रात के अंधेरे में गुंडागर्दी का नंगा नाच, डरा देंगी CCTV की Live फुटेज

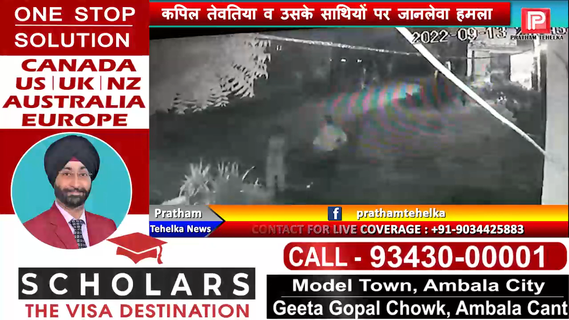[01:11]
बलबगड से आपको बता रहे कि बलबगड के सक्टतीन में बीती रात गुंडा गर्दी देखने को मिली है आपको बता देगी वाटर सप्लाई करने वाले यूवक के साथ रात के अंधेरे में
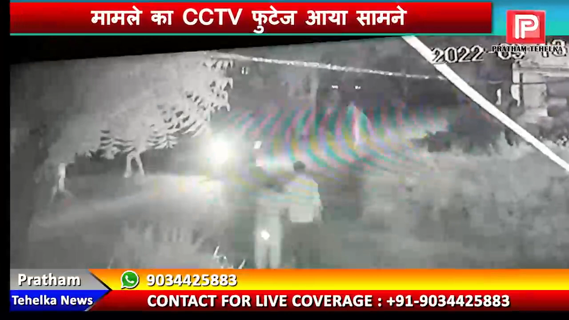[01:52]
नाम के यूवक के साथ बदमाशों ने मार पिटाई की वह उसके साथियों पर भी जानलेवा